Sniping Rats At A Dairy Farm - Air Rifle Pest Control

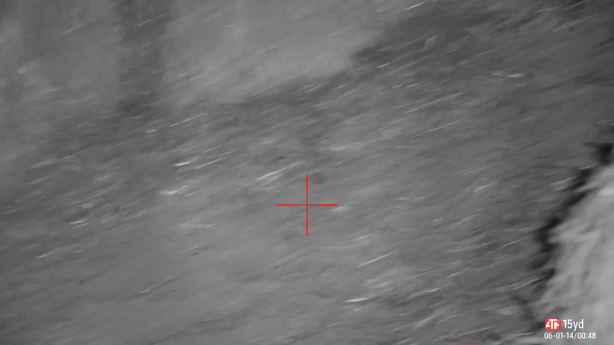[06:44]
They're coming out of the straw where they're nesting.
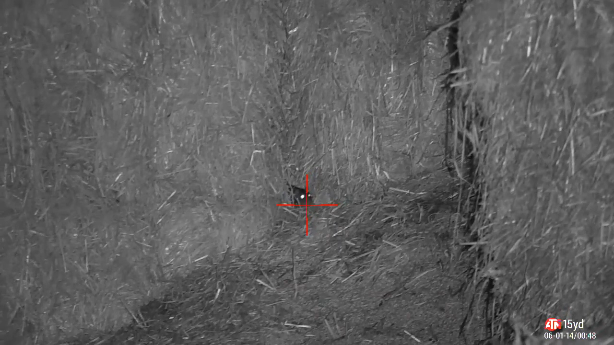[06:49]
And helping themselves to a little feast they've got right on the doorstep.
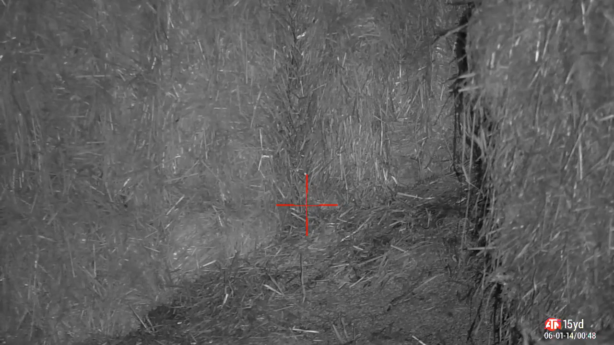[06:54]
Only this scaly tail will not be helping themselves to this plate anymore. Actually I'm recording this on the 25th of February. Maybe he could give up grain for Lent.
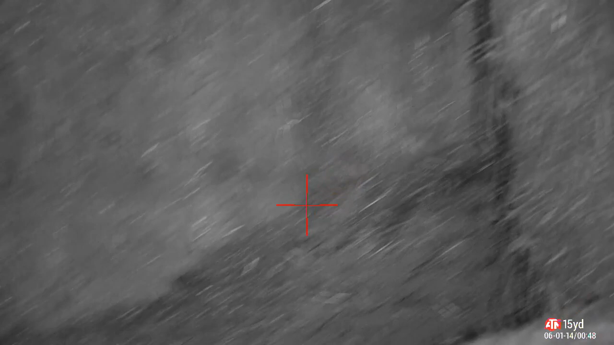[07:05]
That might be an idea. Actually looking at the photograph here.
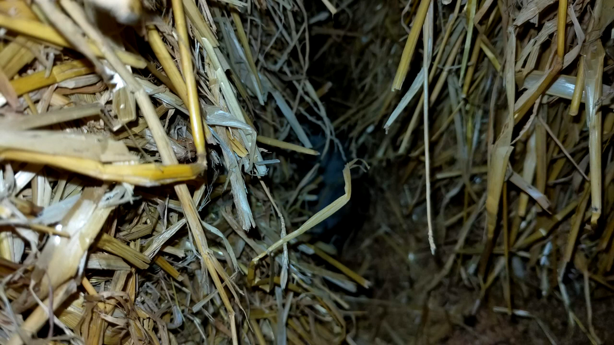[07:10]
I would say it's safe to say he's going to be giving up grain forever. And there will be no resurrection here. Whilst I was cleaning up the mess from the previous one.
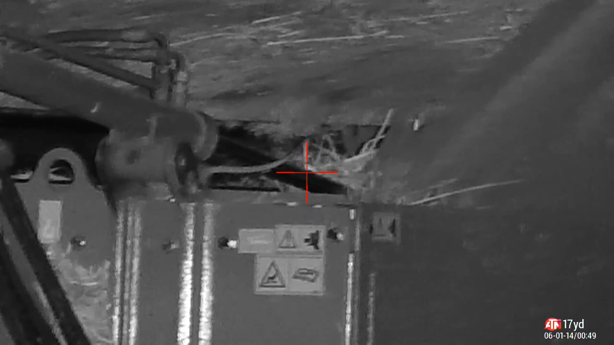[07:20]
I missed this one at the bottom of the grain store. Just caught the back end of him. As he's sculpted off into the darkness.
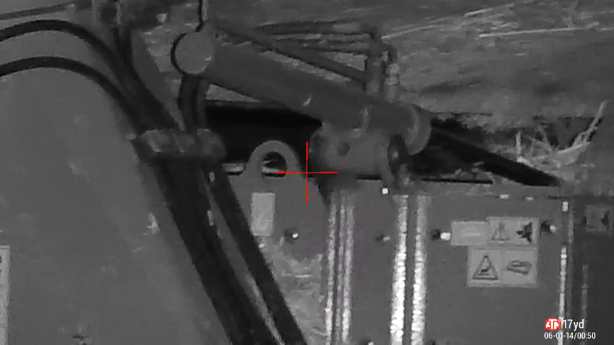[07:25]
I'll get him next time.
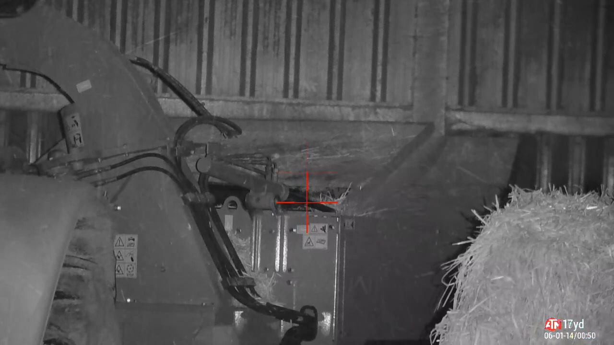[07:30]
Yet another one in the straw.
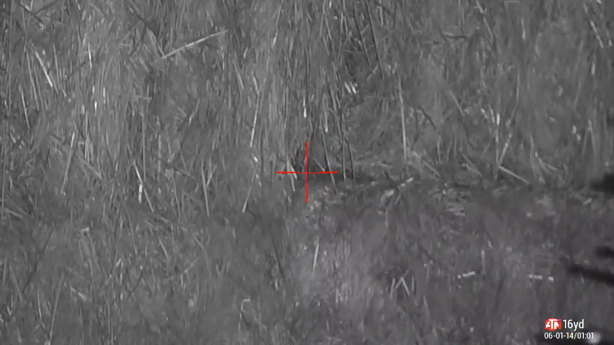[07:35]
And he is living no more. That smashed his grain box open.
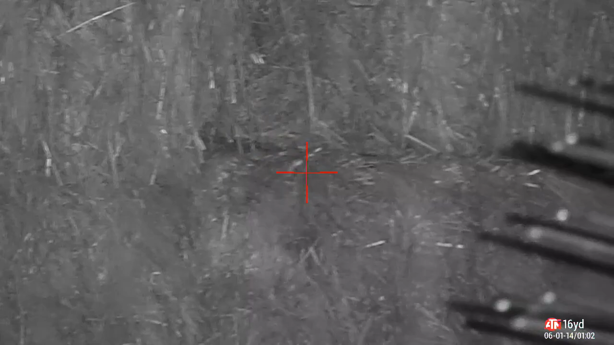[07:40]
Managed to retrieve him with the grabbers. Nicely done.
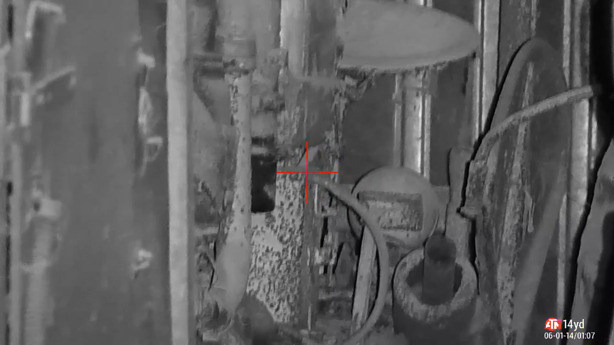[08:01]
Straight into my new collapsible bucket. And back by the straw again. They were coming thick and fast out of there.
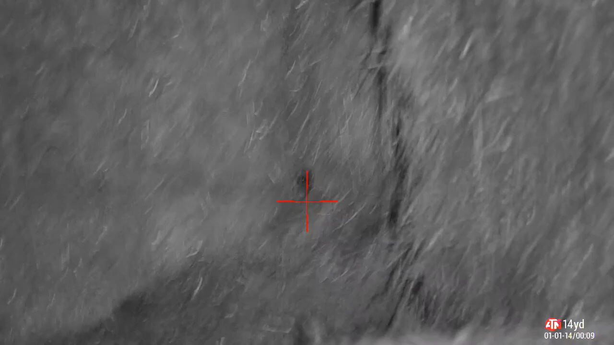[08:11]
Nice big supply of food. They were loving it. Absolutely loving it.
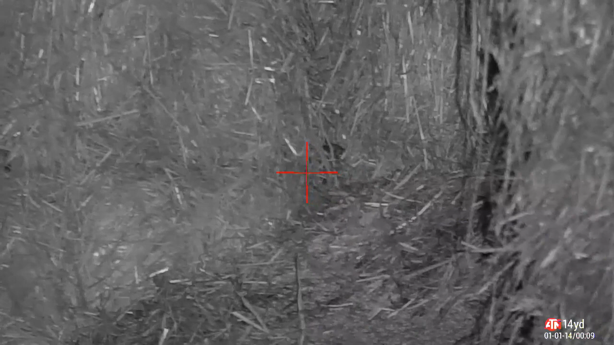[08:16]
It was like shooting fish in a barrel at one point. After a small lull.
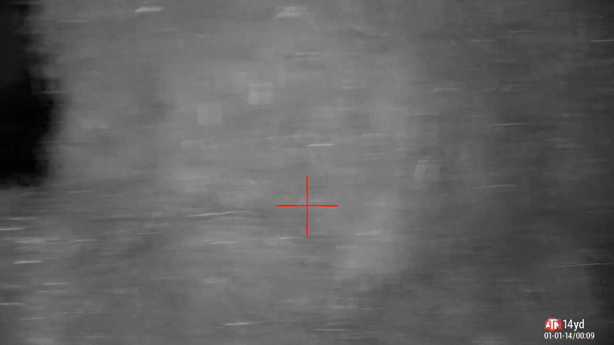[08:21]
I spotted this one here. Sticking his head out wondering whether to go for the cat food.
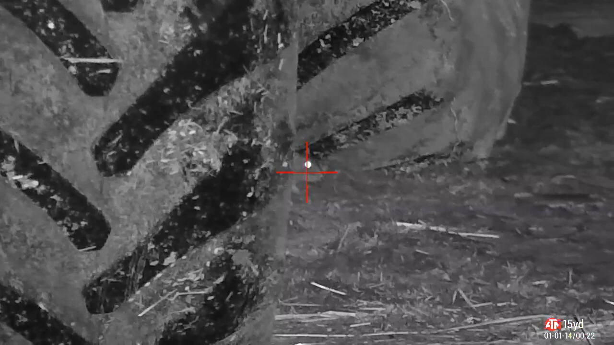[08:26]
This is the final shot of the evening. Nice high shot there. Right behind the eye.